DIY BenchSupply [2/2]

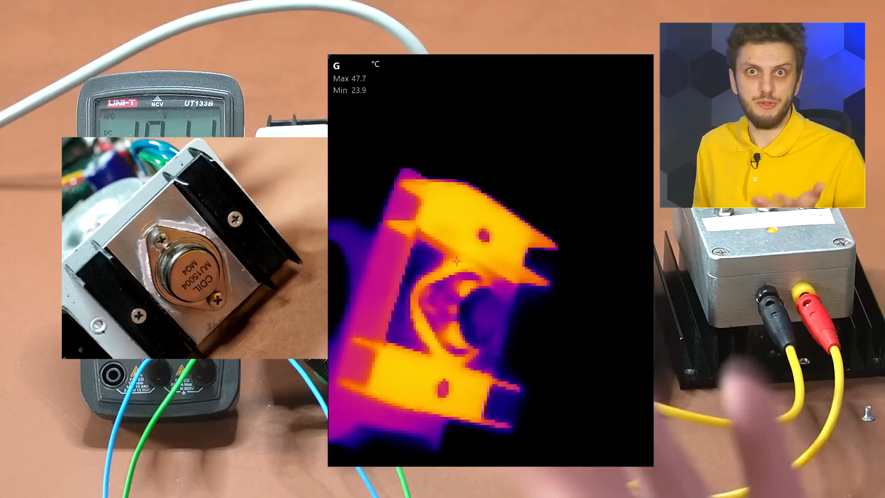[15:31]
On screen: max 47.7°C, min 23.9°C
And then in the circuit part of the device, well the transformer itself is relatively cold, so that's a good thing. But then we have a few really really hot points.
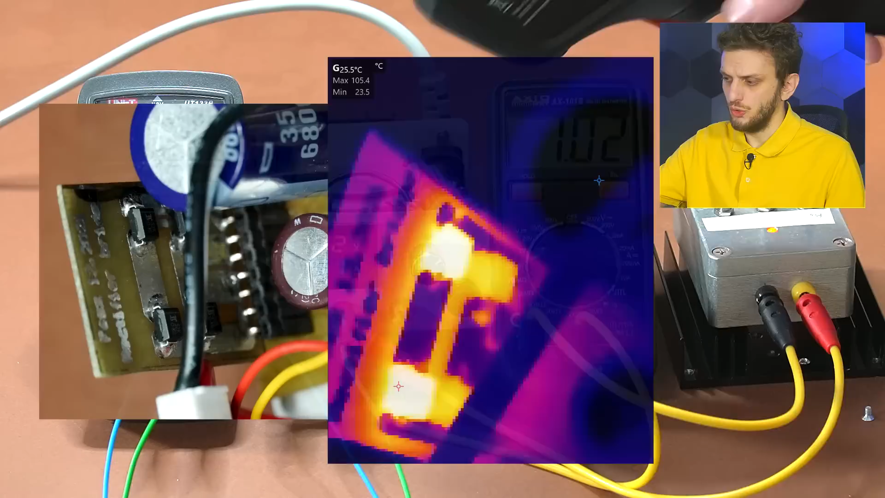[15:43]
On screen: spot 25.5°C
So one of them is the rectifying bridge, which is showing about 100 degrees, which is a bit much.
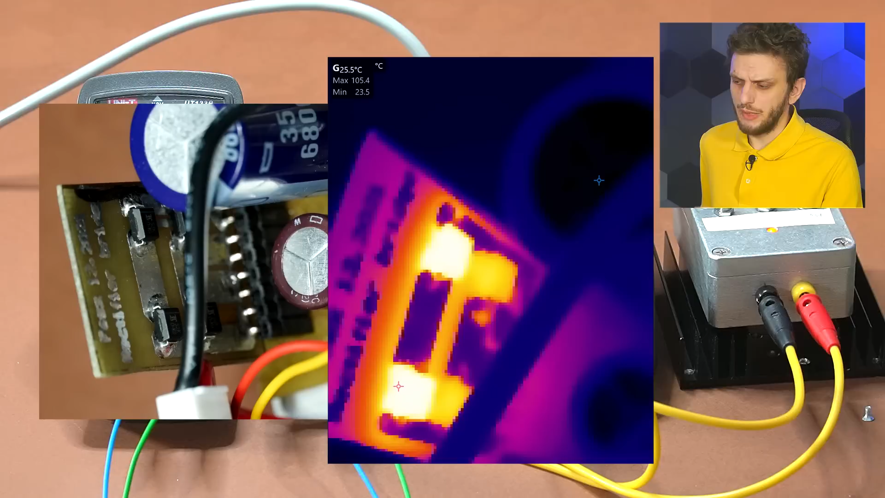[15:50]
Now this rectifying bridge is built with the regular PN type of diodes, and the 100 degrees measured isn't the most accurate measurement since no special treatment was applied to the components. But regardless, the components are quite hot, and we're only drawing 1 ampere.